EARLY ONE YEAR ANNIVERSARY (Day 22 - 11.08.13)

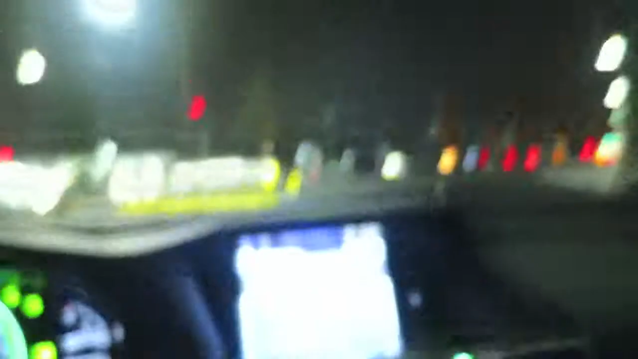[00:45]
As you can see, you know, it's very, very dark on the road. I mean, this camera's not even focusing correctly.
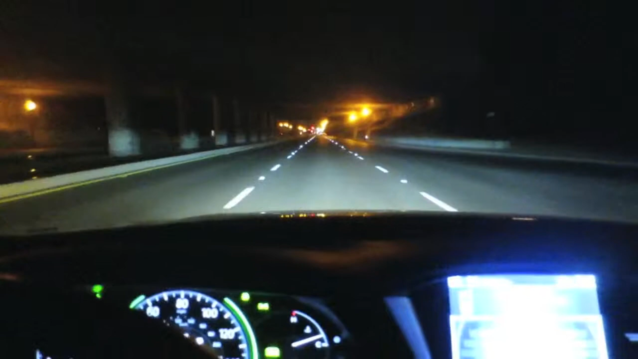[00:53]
There you go, I got the camera to focus finally now. So that's what it looks like at the moment. So yeah, it's a pretty dark time right now.
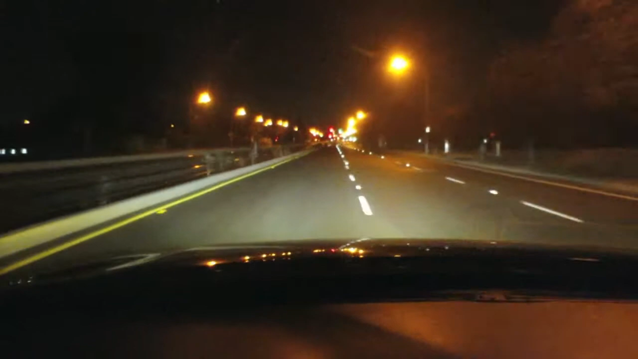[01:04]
As you know, it's about, yeah, this is the 5 a.m. This is what it looks like in San Jose, California. I'm at work right now, and this is how dark it is.
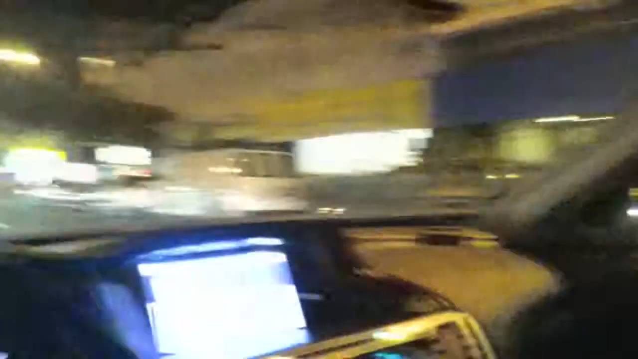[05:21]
So as you can see, this is San Francisco. Oh no, and I'm out of battery.
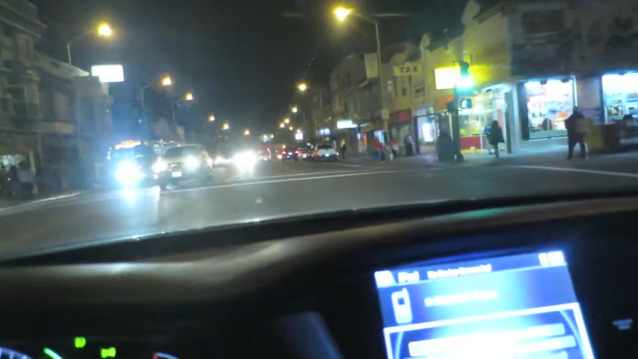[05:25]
Oh fuck! Yeah, nothing. It's low on battery!